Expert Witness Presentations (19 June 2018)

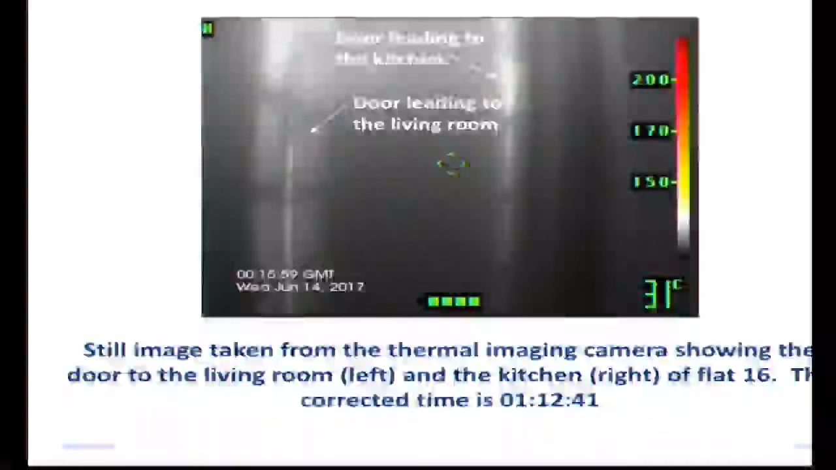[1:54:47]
On screen: spot 31°C
This image shows clearly the hallway of the flat with the living room door to the left and the kitchen door to the right,
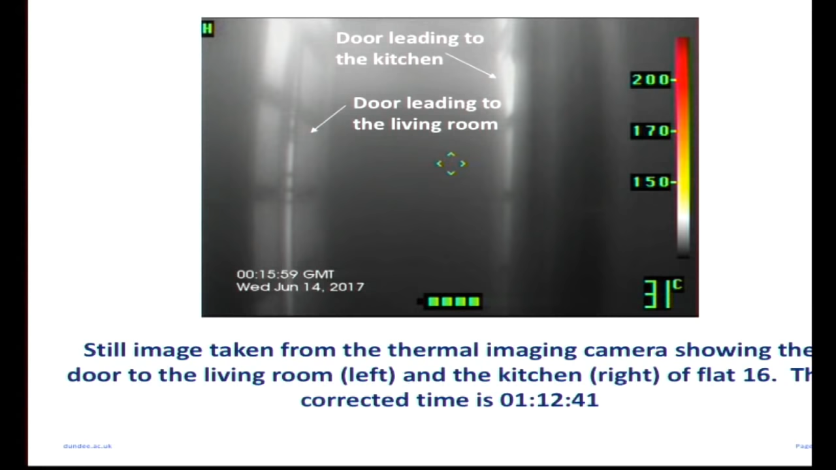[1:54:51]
On screen: spot 31°C
and both of these doors were closed. This image was taken at just after 12 minutes past one in the morning.